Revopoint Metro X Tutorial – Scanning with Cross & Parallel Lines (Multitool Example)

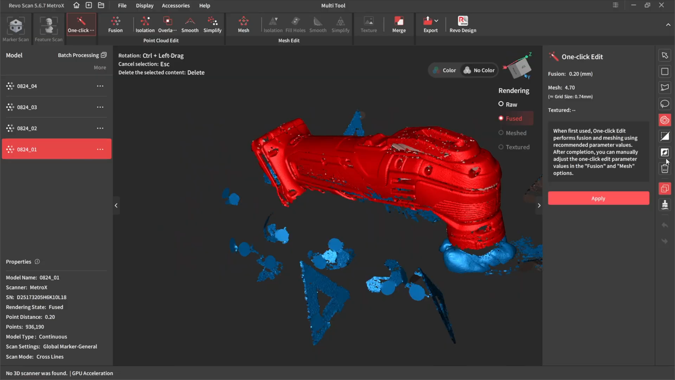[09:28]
You could inverse the selection. And then delete it.
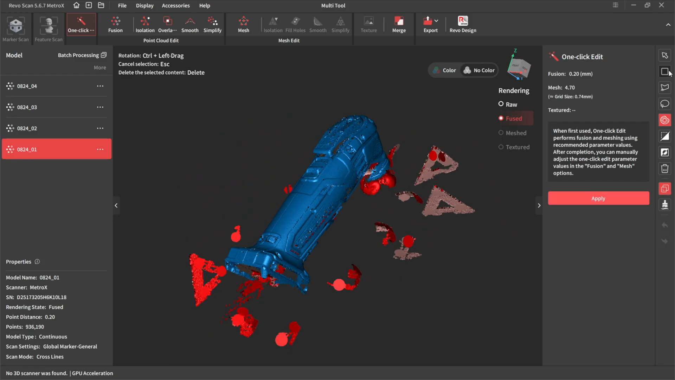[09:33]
There's the line tool. There's the line tool. If you go from. Right to left. It deletes everything underneath.
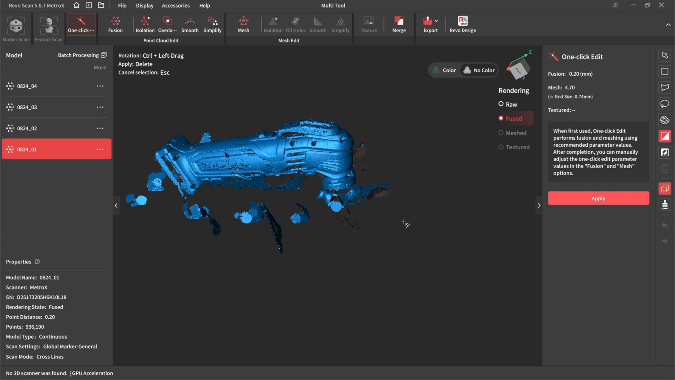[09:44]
If you go from left to right. It deletes everything above. Excellent.
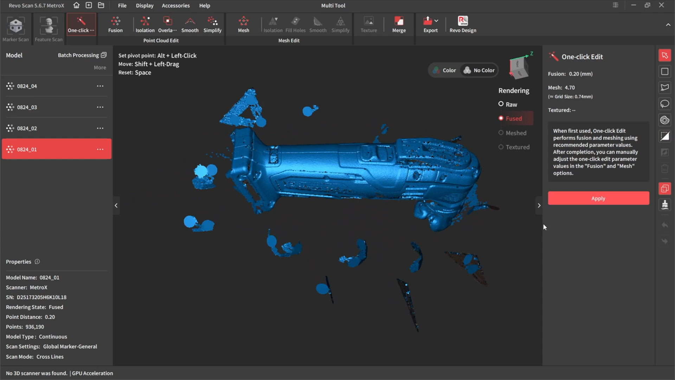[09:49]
So. What am I going to do with this one then. Let's try the line tool.
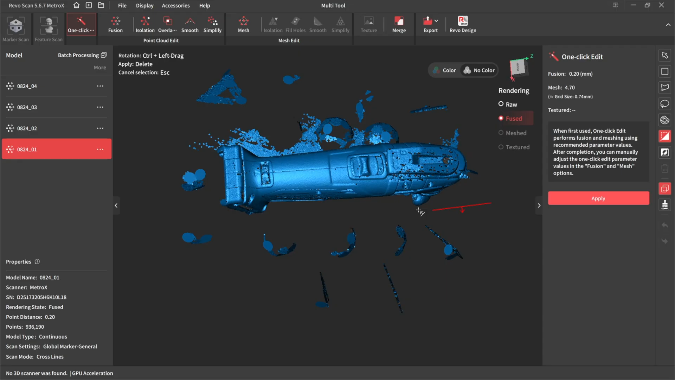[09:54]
Get rid of that lot.
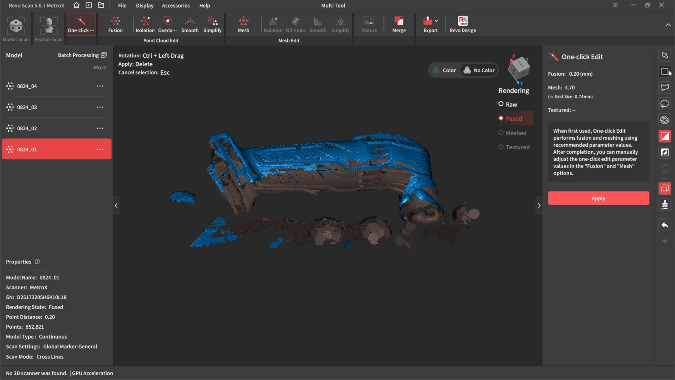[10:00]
We'll have the polygon tool for this.
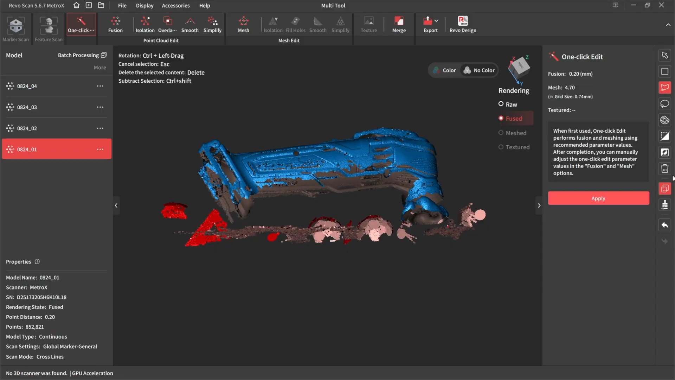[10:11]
To get rid of this.
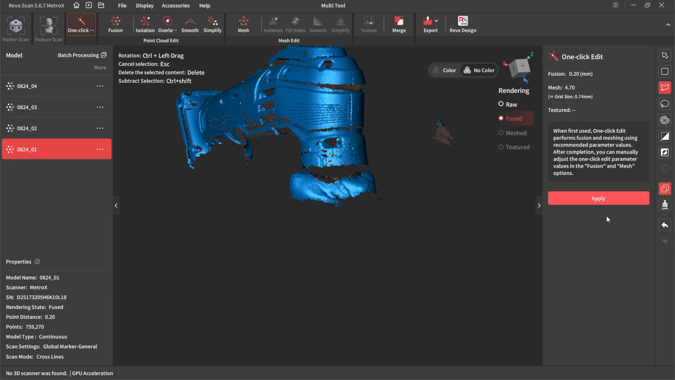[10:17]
And we've got. A square tool for this. To get rid of this bit of blue tack.
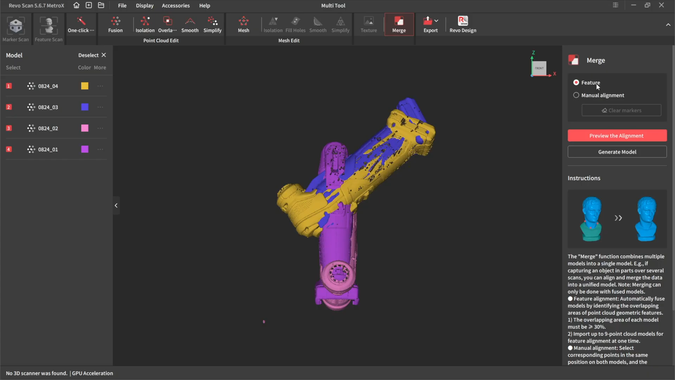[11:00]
Feature alignment. And preview. See if you think I'm working out.
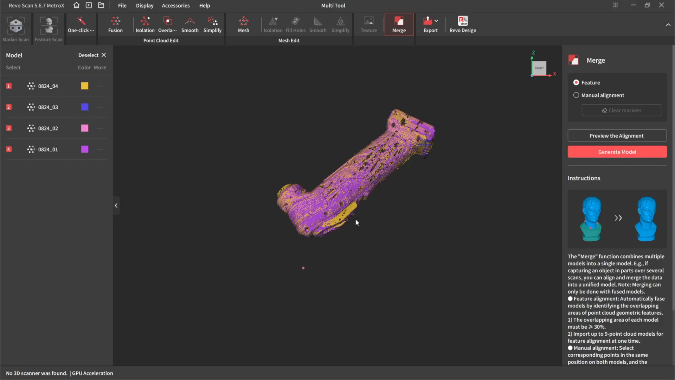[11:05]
As you can see.
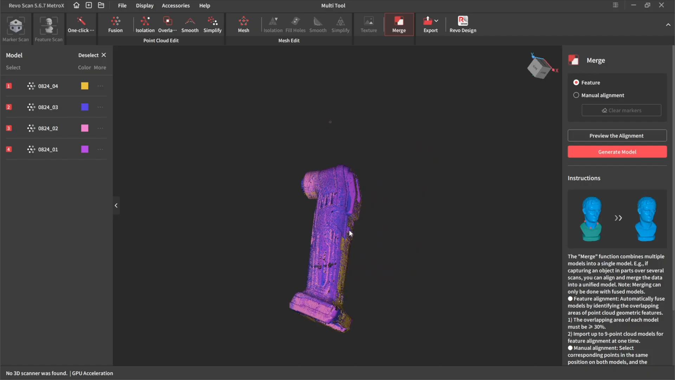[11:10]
It's aligned it perfectly. Let's generate the model.
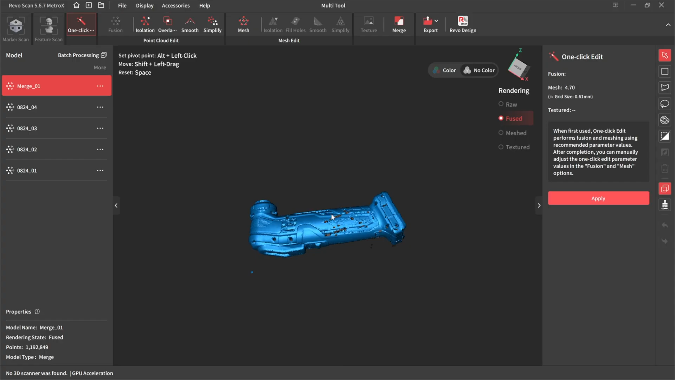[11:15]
So here's the merge scan then.
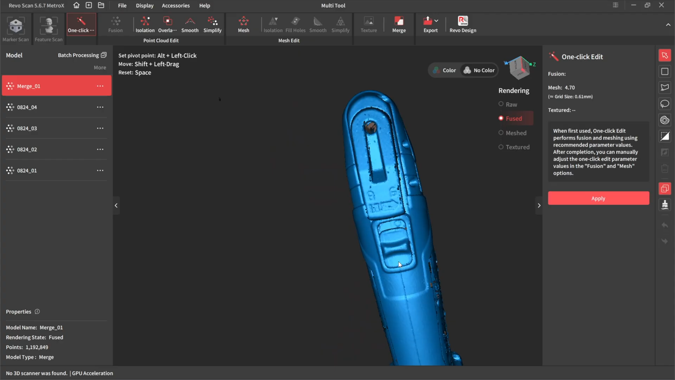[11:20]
Still a little bit more tidy up now then. Go to isolation. It's basically finds. Anything that looks like it's dangling in mid air.
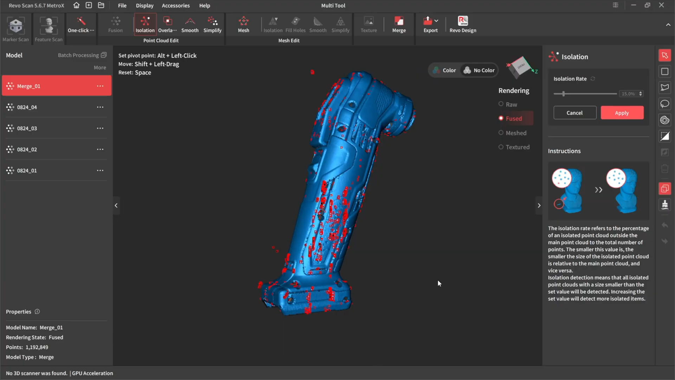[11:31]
That doesn't. That doesn't have. That doesn't belong.
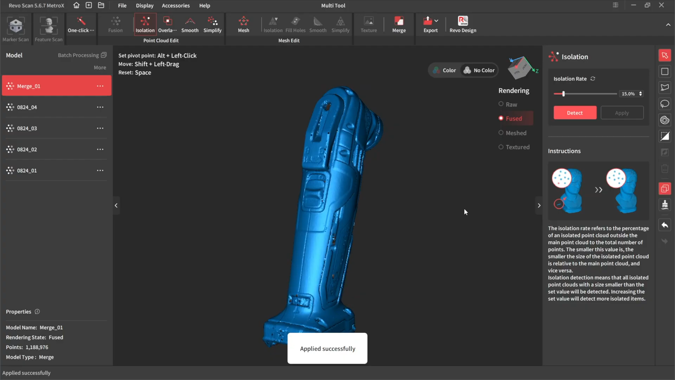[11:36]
Get rid of that. Overlap. Because I've joined four scums together.
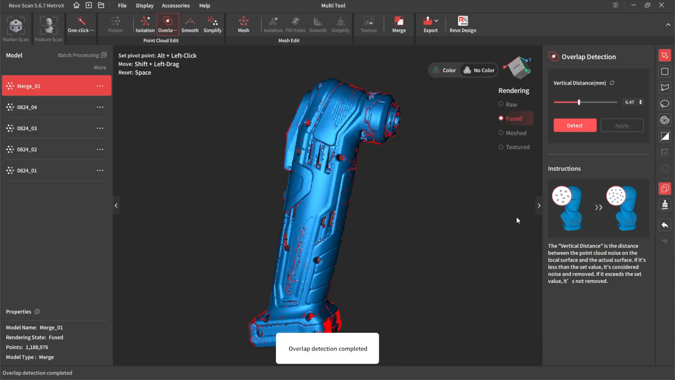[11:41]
Whether it'll work out anything that it thinks is there twice. That's got rid of that. Let's have a quick look.
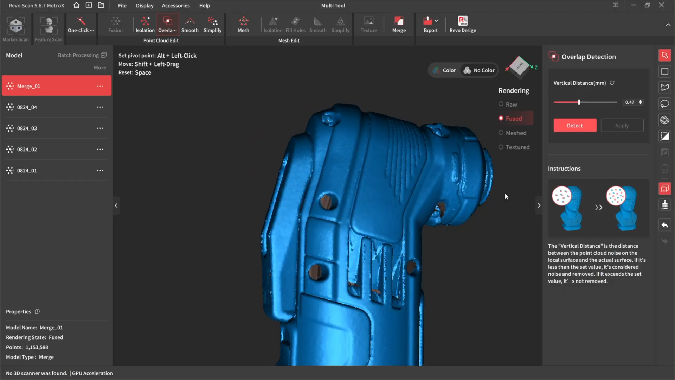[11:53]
This is the point cloud.
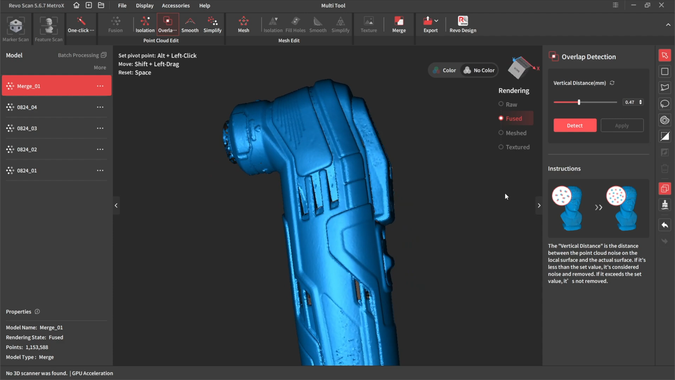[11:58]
Let's merge it into a, into a mesh. So because I've used it at point two. Let's mesh it at about point two. Which is about six on the er, on the quality scale.
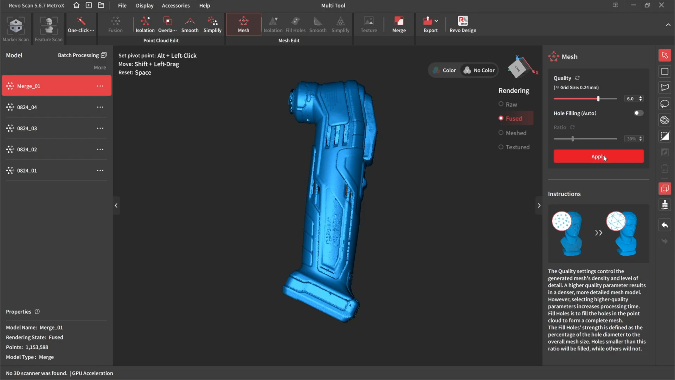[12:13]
Click apply. There we have a meshed model.
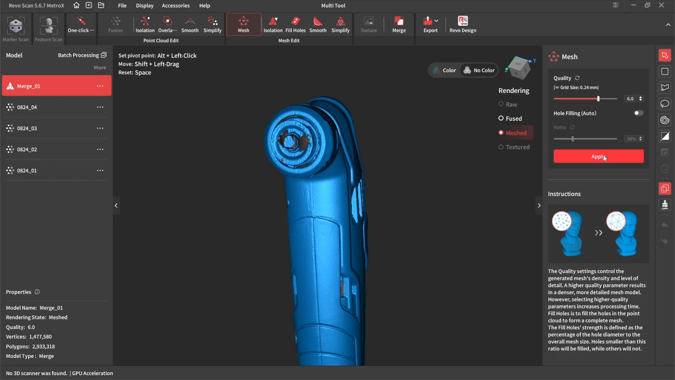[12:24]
Let's have a quick look around it.
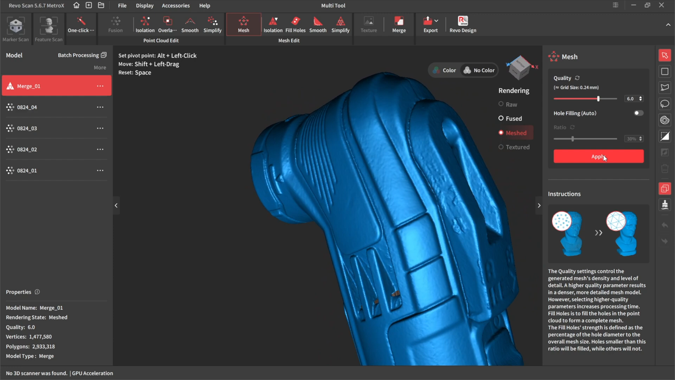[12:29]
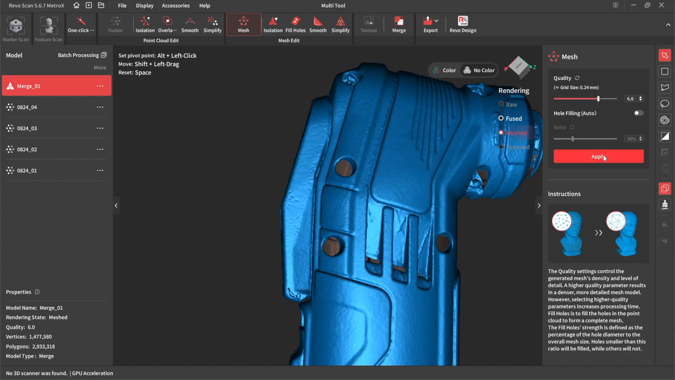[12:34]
It hasn't gone into the deep screw holes. But they again, they are deep.
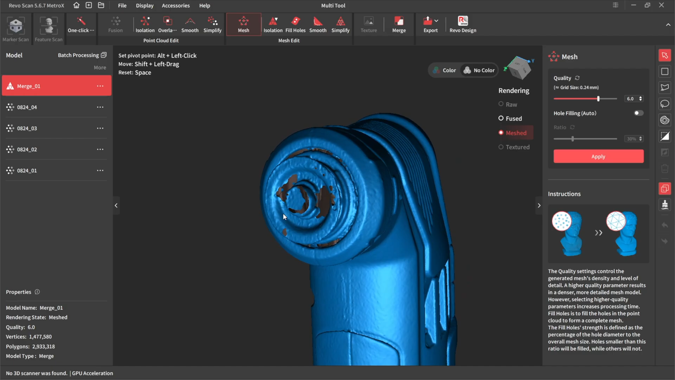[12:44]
Mixing a little bit around where the tool goes. But I think you'll agree. It's a good scan.
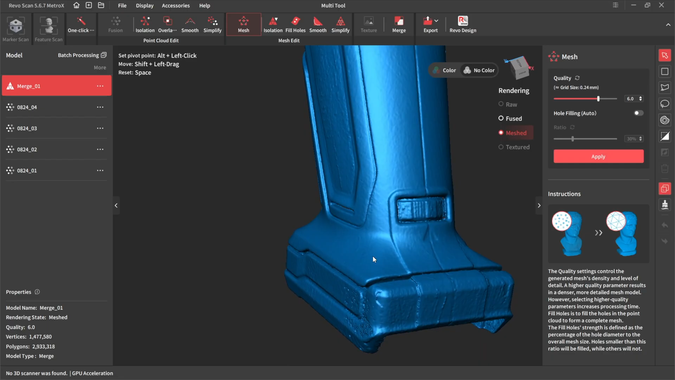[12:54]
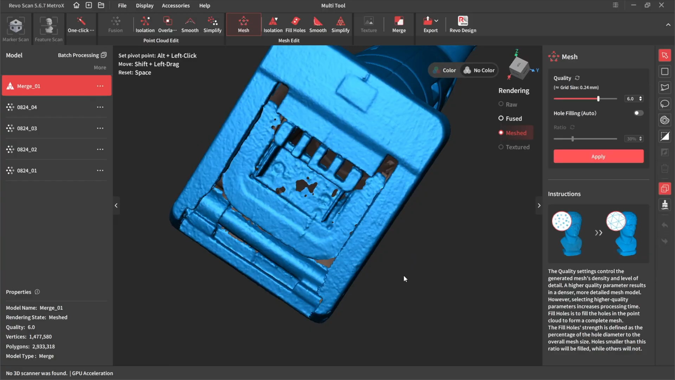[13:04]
It's got a fair bit rainbow where the battery connects.
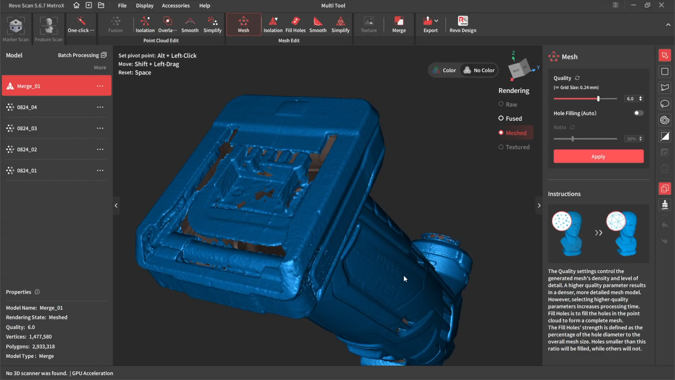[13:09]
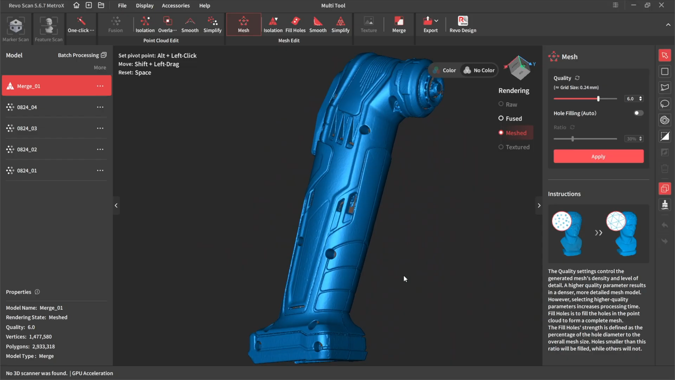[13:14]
Nice little scan.
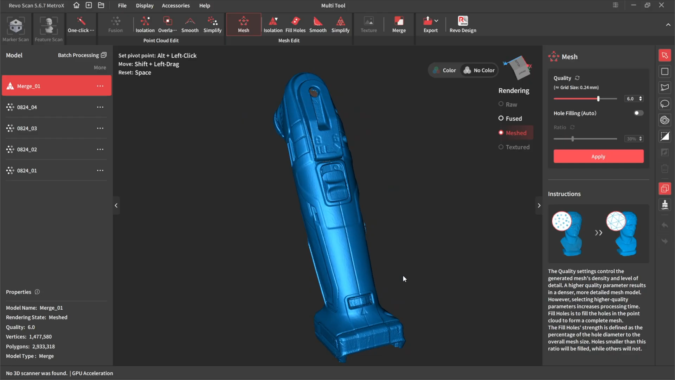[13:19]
It's got a little bit floating here.
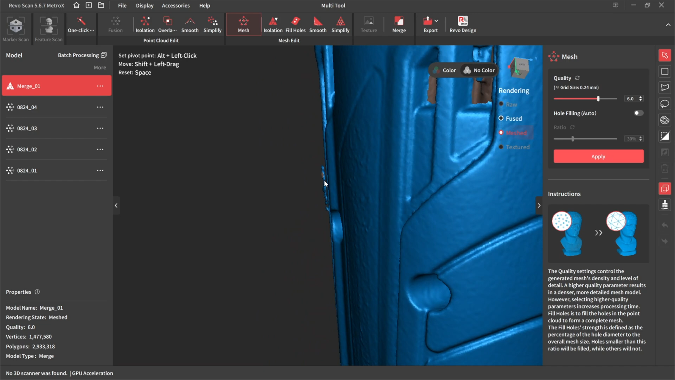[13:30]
Let's see if I can get rid of that.
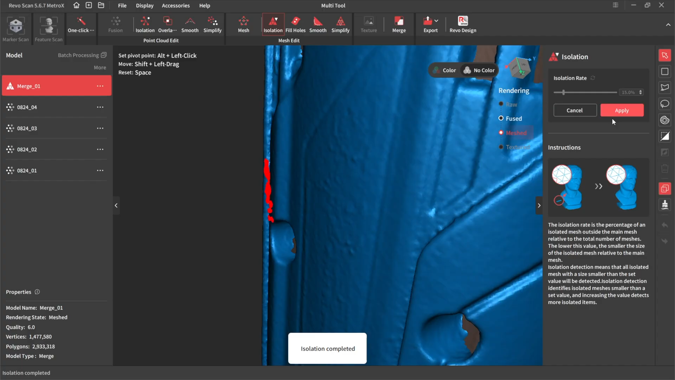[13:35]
Yeah.
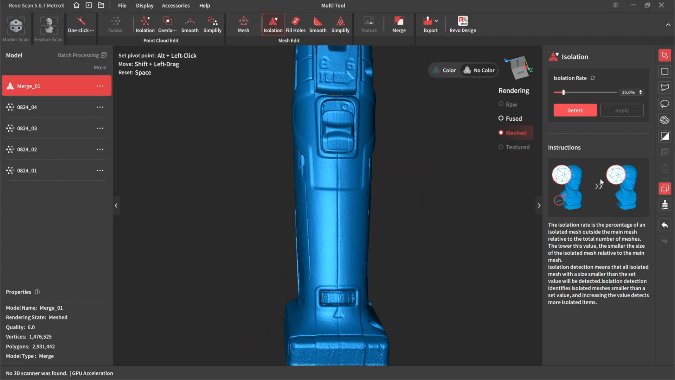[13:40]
Now what you would do next if you wanted to. Is to fill the holes.
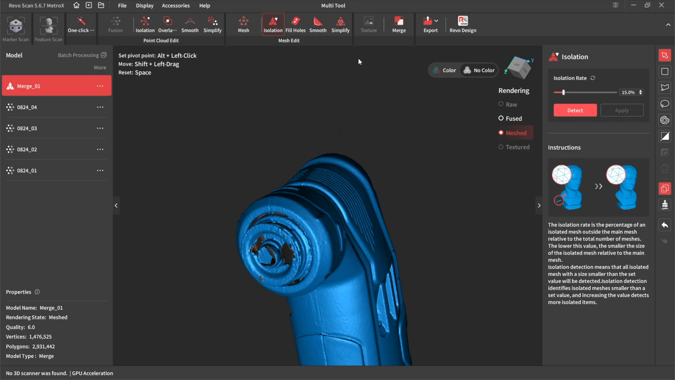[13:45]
If I had to fill holes. Select curved.
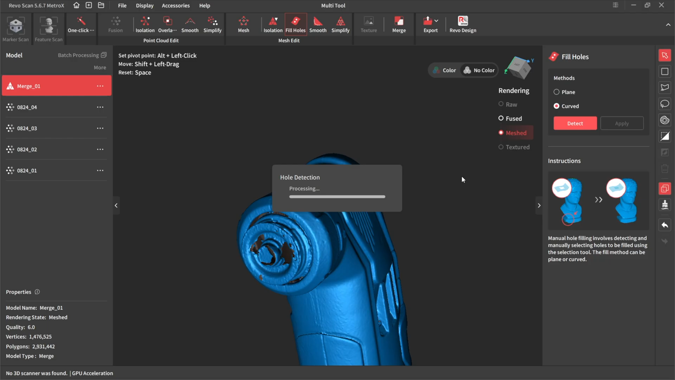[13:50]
It'll detect all the holes in the mesh. And it'll offer to er, fill them for me. And as you can see.